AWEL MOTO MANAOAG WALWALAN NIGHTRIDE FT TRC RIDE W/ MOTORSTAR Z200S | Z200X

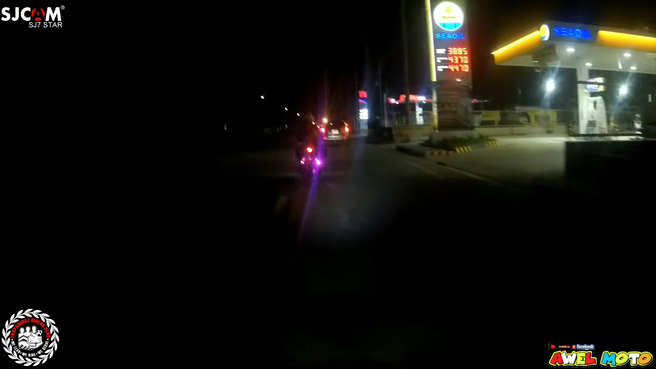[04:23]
Pamura na ng pamura ang gas. Doon tayo mag-full tank. Di ako nagpagas eh. Okay, dito ang premium 43. Isip-isip ko na yung kanina na magpa-full tank. Pero hindi ko muna pina-full tank kasi alam ko pag dumiretso pa doon sa Norte, malamang sa malamang, di ba? Mas mababa na yung gas.